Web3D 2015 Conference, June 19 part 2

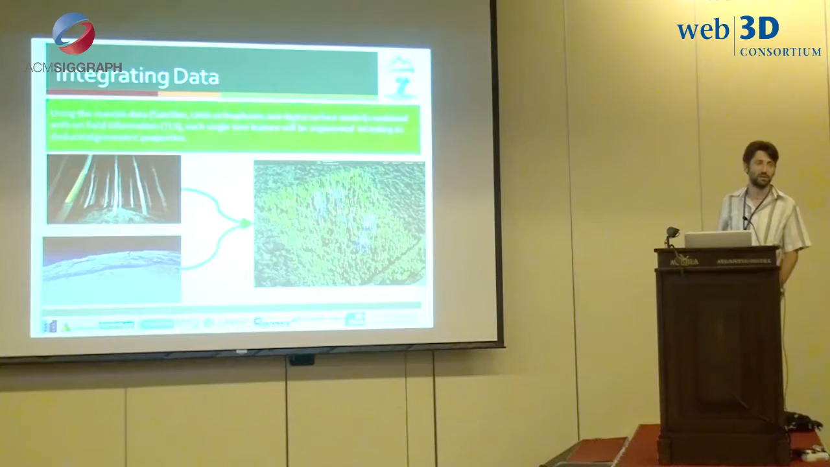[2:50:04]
on batch work. And from the raw data, we obtain a sort of model of the forest in which in each single tree is modeled. You can see two different colors. The blue one are the trees that are modeled directly using terrestrial laser scanner, and we have more information about the geometry of the stem. Or each 10 centimeter, we measure the diameter of the stem, and we derive the geometry of this tree.
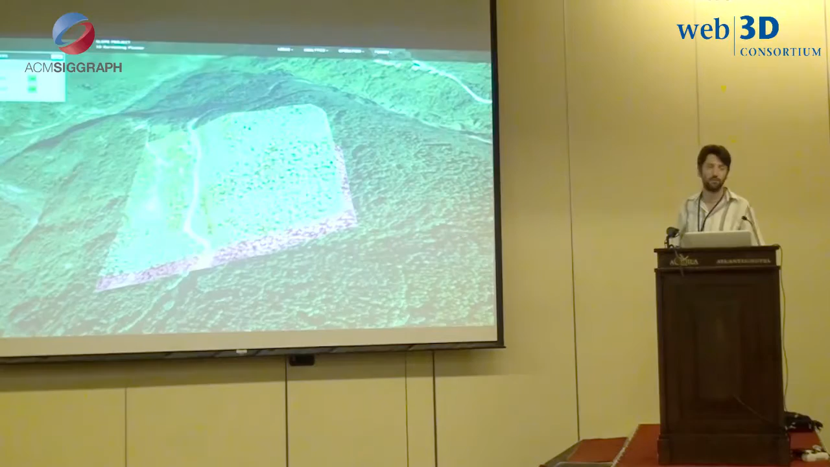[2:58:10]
specific area on the zone. Then you can draw the line,
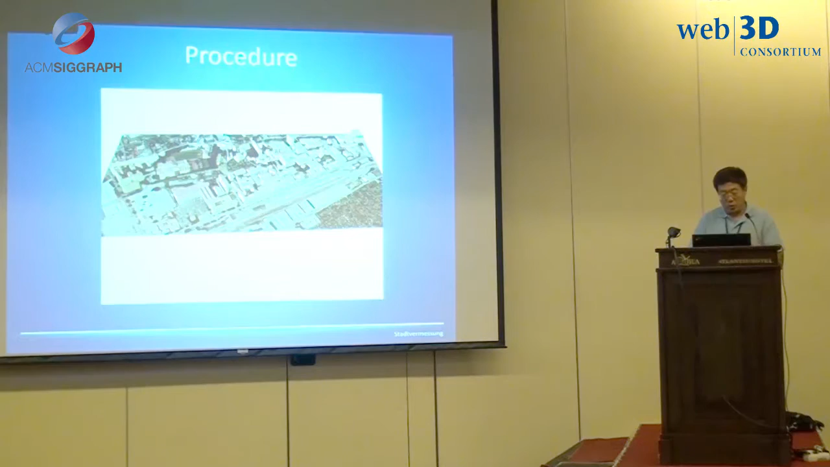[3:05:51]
It's almost 100% right, correct. You see this, we can do the auto photos overlay on the DTM, and we can also produce the trees and in the models.
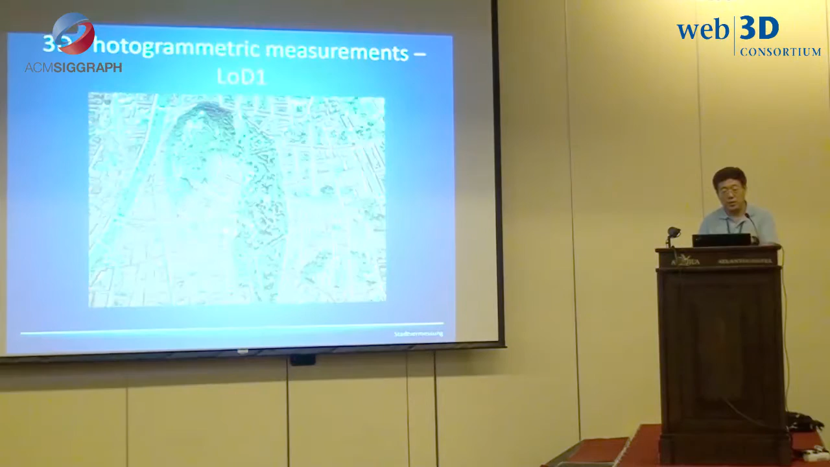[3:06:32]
Here we have photogrammetry measurement, so we can produce the LOD1. We can also use the cadastral data with the roof of the photogrammetry dome,